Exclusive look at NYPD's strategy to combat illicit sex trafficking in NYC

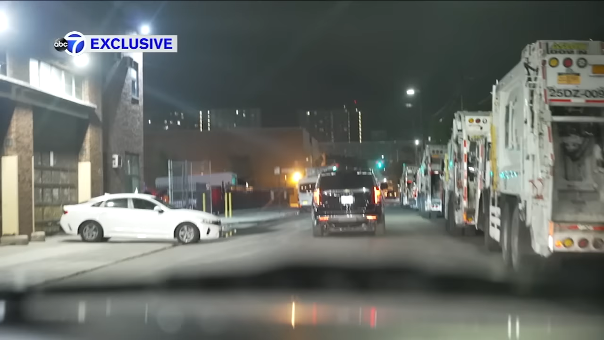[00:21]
This industrial strip where garbage trucks park should be deserted at night,